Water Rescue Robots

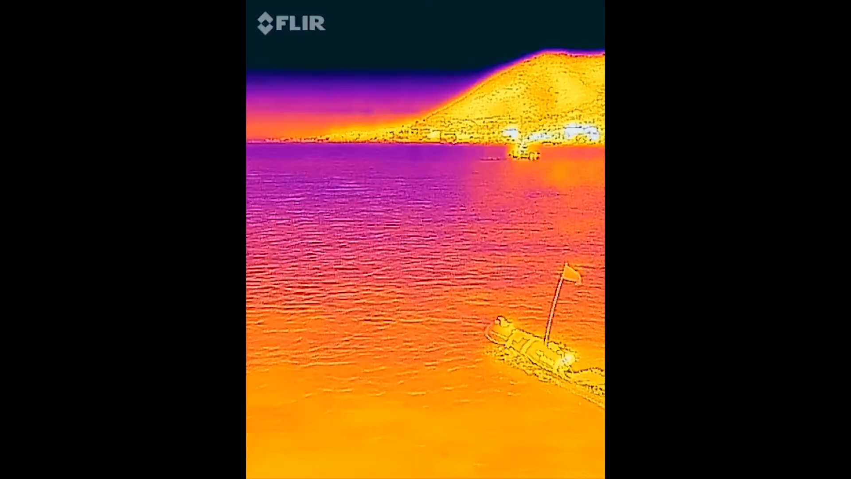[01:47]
They're testing out a new user interface, navigating using thermal sensors to locate people in the water, and fine-tuning a system that automatically slows the robot down as it approaches its target.